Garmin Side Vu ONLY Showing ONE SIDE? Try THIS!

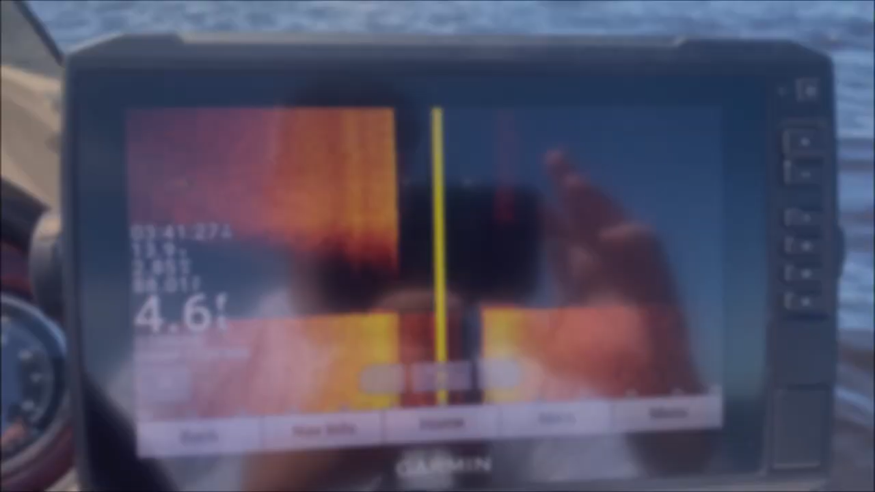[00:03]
hey what's up guys it's rob from instinct bass i'm back here with another video hey wanted to show you something that i
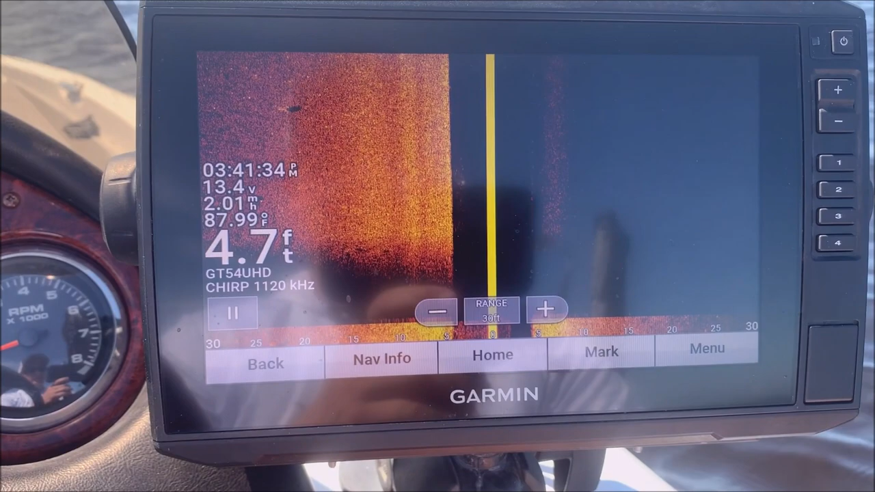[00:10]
On screen: depth 4.7 ft, water 87.99°F, speed 2.01 mph
figured out the other day so i launched at this lake and it's really shallow and my transducer came off when i launched found it floating in the back so i put it in a compartment and went back home and reinstalled it and ever since then you can see my side view is only showing the left side and i figured out a fix for it finally i one i made sure the transducer was level you know you should always do that so i did that that didn't really seem to fix it
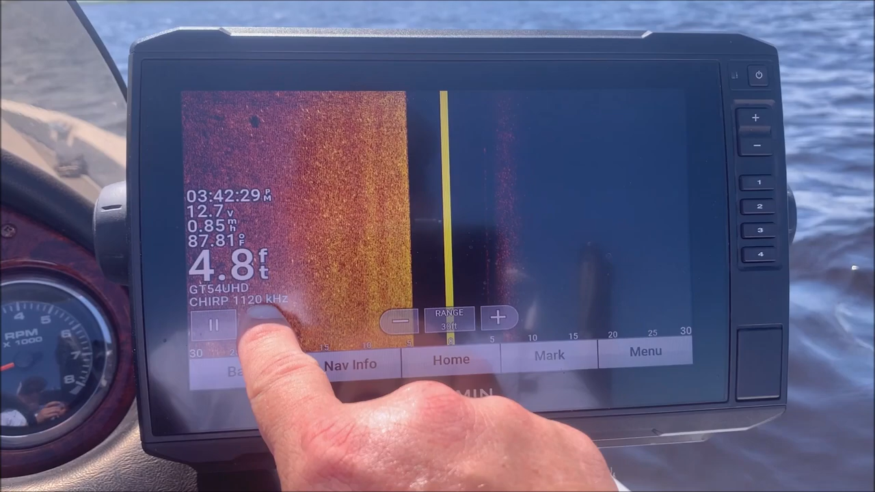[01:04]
On screen: depth 4.8 ft, water 87.81°F
is what you have to do i think resetting it did what i'm about to show you but you don't have to go through the actual process of resetting the whole unit so as you can see my my frequency is set to 1120 if you go in here and set that frequency to 455
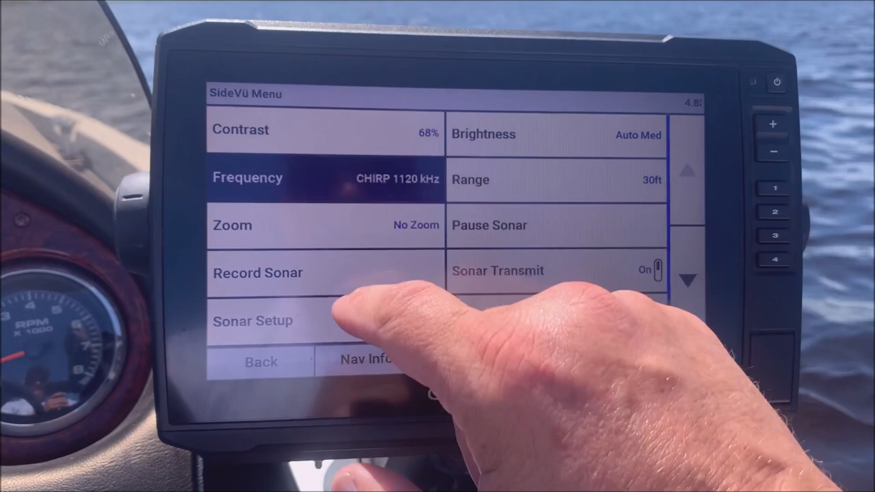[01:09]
watch what happens
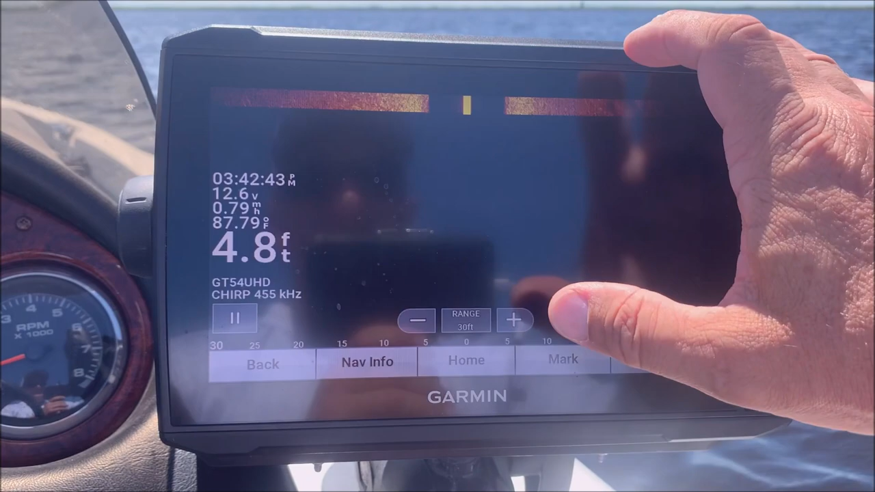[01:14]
On screen: depth 4.8 ft, water 87.79°F
look my other side came back so i don't know why that
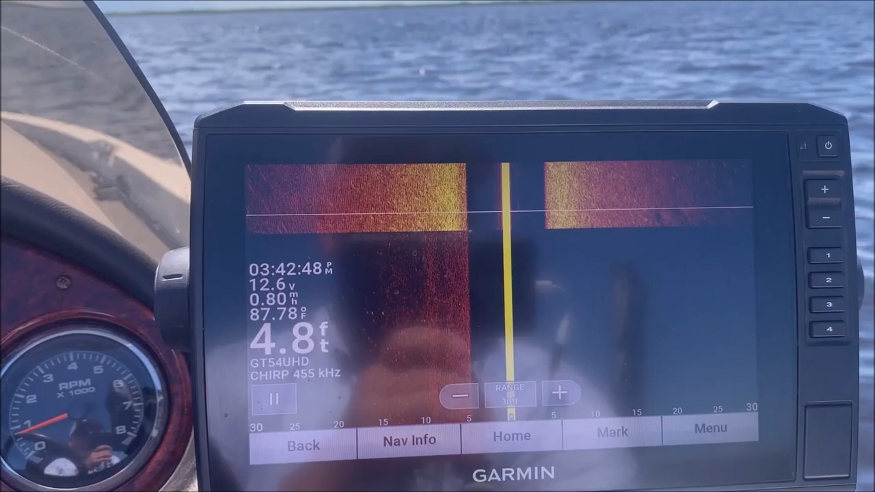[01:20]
On screen: depth 4.8 ft, water 87.78°F
happened um i'm going to start the motor up because side view doesn't look good unless you're moving but as you can see you know i got side view again
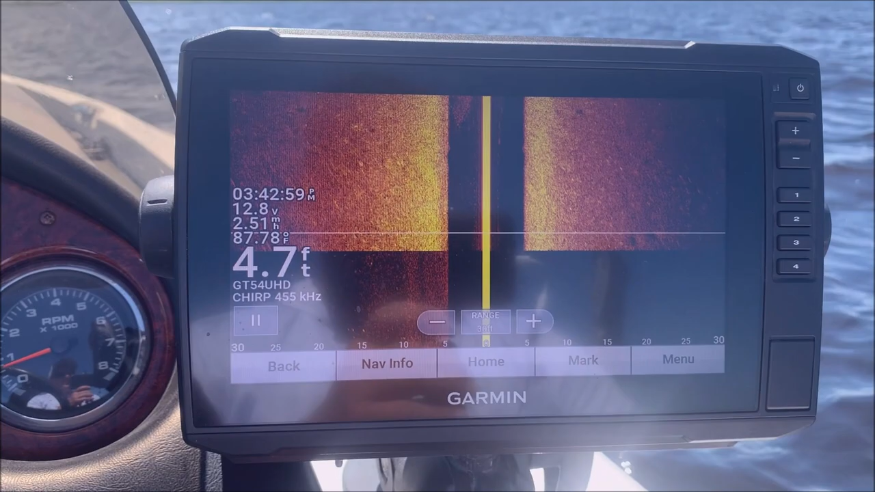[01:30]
On screen: depth 4.7 ft, water 87.78°F, speed 2.51 mph
um now i would like to have it at that 1120 kilohertz just because it gives me a little clearer picture but you know 455 is better than than half the screen
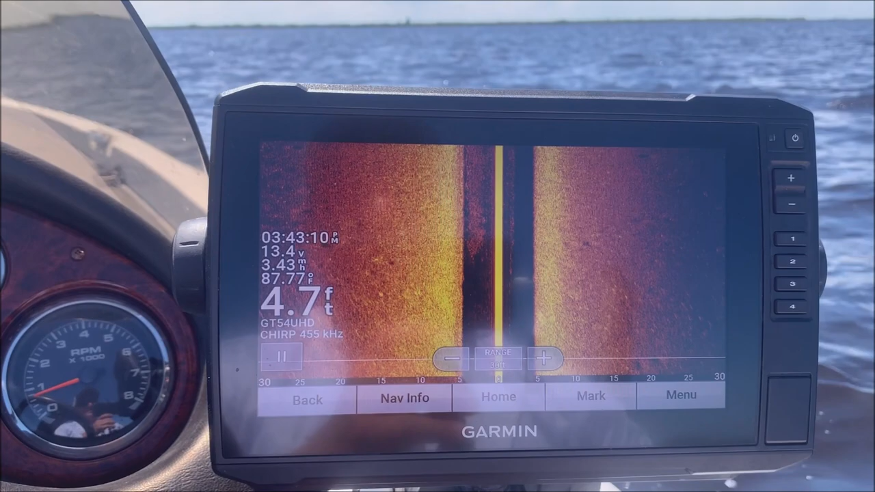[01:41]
On screen: depth 4.7 ft, water 87.77°F
so just thought i'd throw that out there in case you run into that issue try that before you go and buy a new fish finder or i should say a new transducer